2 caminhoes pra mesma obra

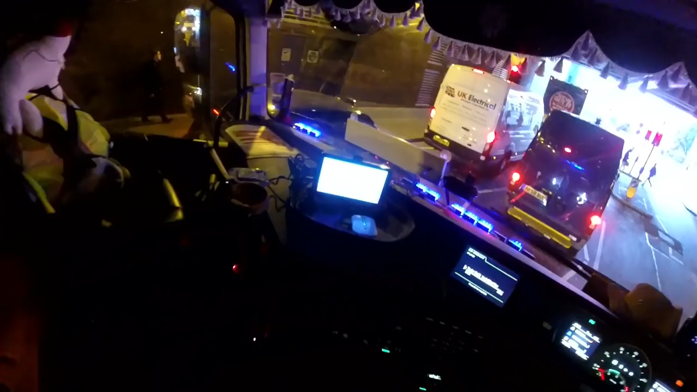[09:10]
Olha, o navegador aqui tá mandando ir lá na frente, hein? Ah, então pera aí.
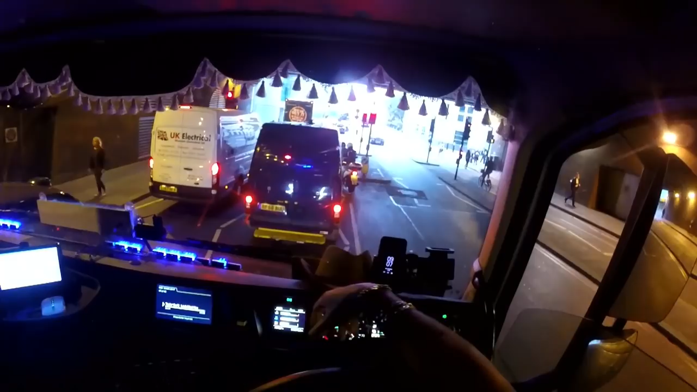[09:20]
Esse semáforo que você tá aí à esquerda, né? O semáforo que você tá aí à esquerda. Beleza.